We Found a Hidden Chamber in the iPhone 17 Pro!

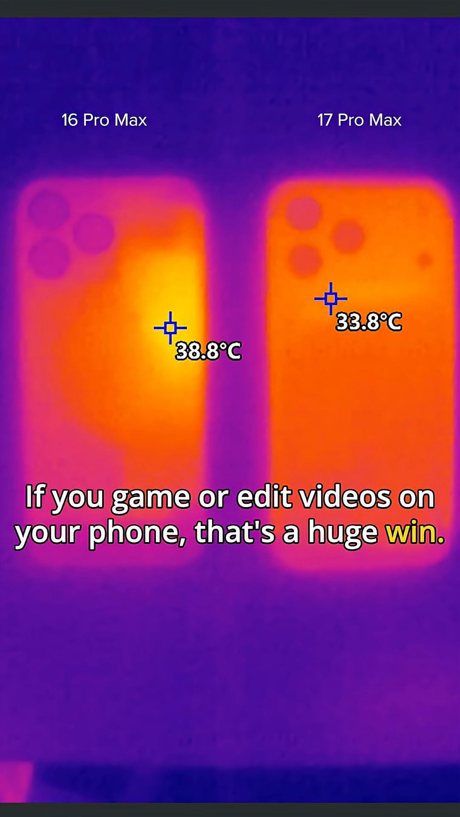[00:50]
We can see how effective it is under the thermal camera.
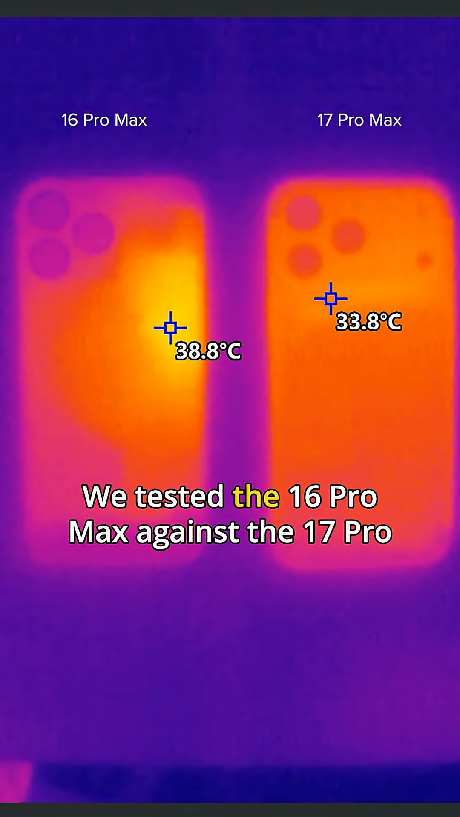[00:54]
We tested the 16 Pro Max against the 17 Pro Max and there's clear throttling on the 16 Pro Max. It hits 37.8 Celsius and throttles down.
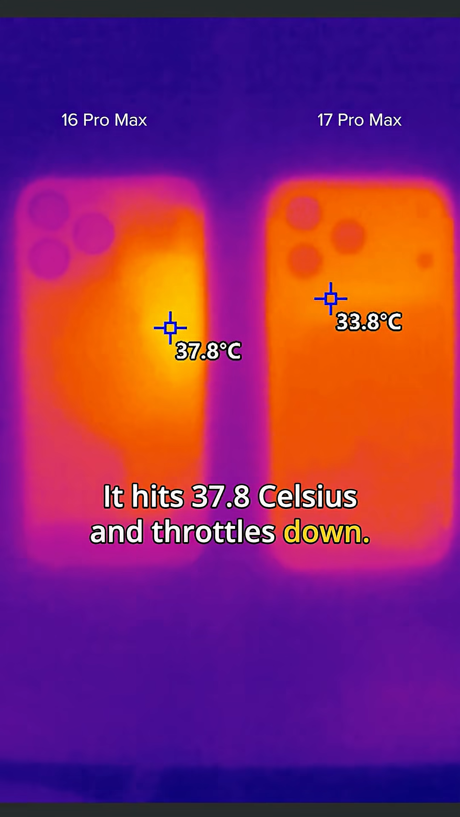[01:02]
The 17 Pro Max chugs at a continuous 34.8 Celsius.